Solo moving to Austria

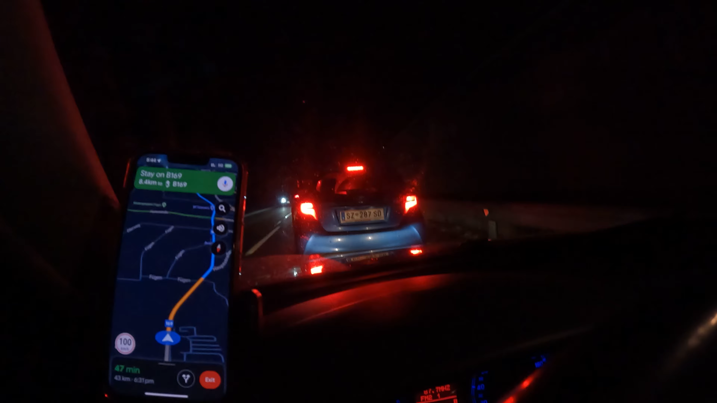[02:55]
the brakes on this car it might as well not exist
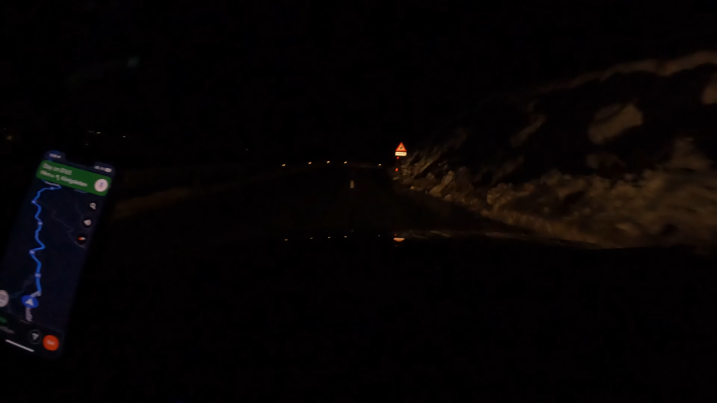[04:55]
it's snowy already we've got that's warm like two degrees no ice road is clear so we have basically arrived there's plenty of snow
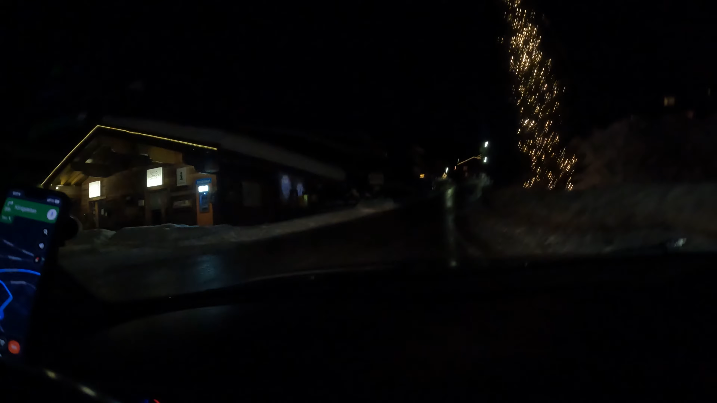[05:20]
Christmas trees everywhere plenty of snow on the street it is quiet though all right single person here